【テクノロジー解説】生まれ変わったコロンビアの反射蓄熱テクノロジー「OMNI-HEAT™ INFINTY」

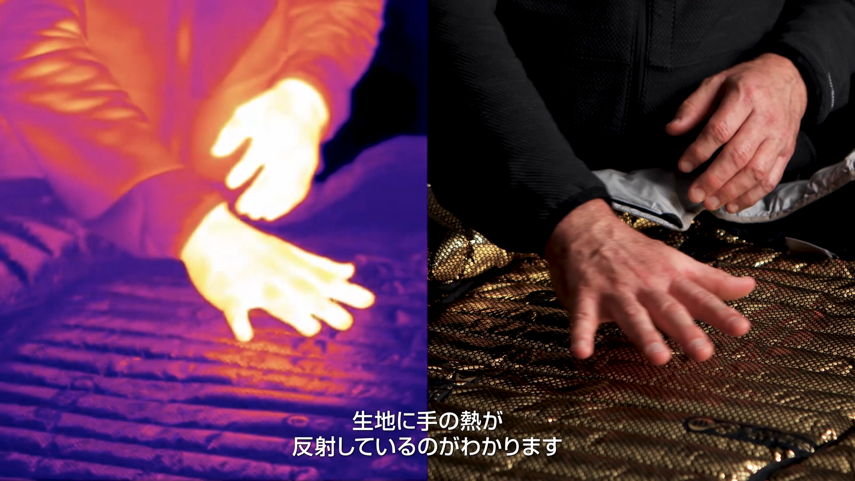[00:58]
thermal imaging camera you can see the reflection of your hand in the fabric itself.